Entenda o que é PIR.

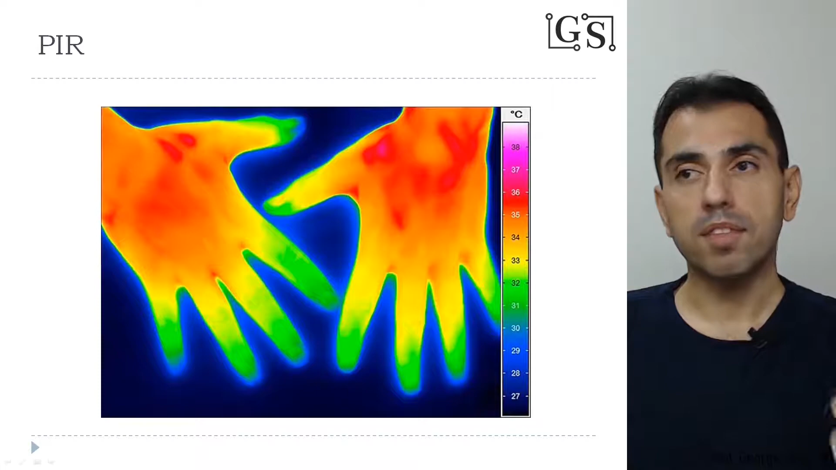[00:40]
E existem os sensores que são capazes de captar esse nível de radiação, no caso, beleza? Do infravermelho. Vocês estão vendo aí a imagem. Então, de acordo com a temperatura, você vai ter uma intensidade maior ou menor desse sinal.